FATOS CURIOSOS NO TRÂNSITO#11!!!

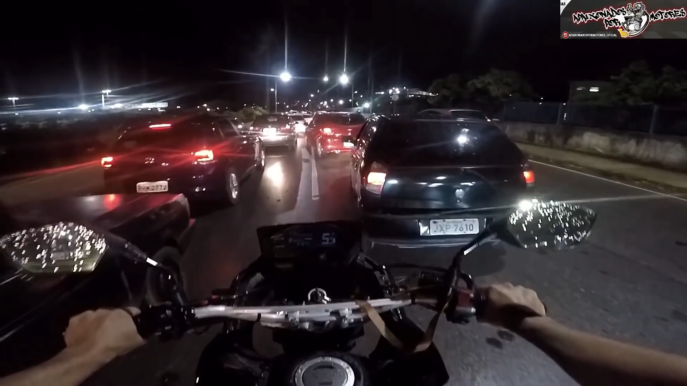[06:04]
Ixi, briga Bateu Faz só uma batidinha, rapaz Ixi, tá derramando água, quebrou o radiador A porrada foi seca Foi três carros Engavetou
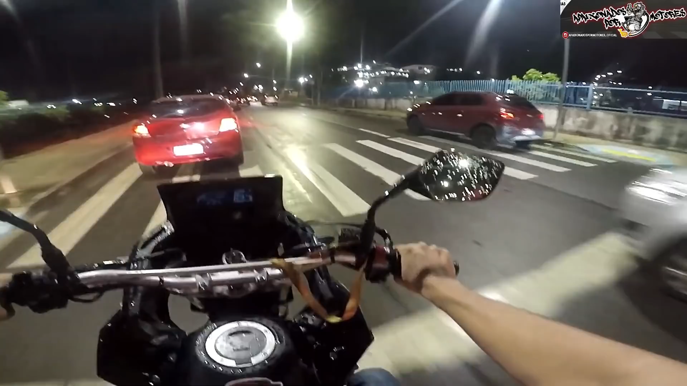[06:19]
Eu vi derramando água do radiador Então isso aí vai ter um prejuízo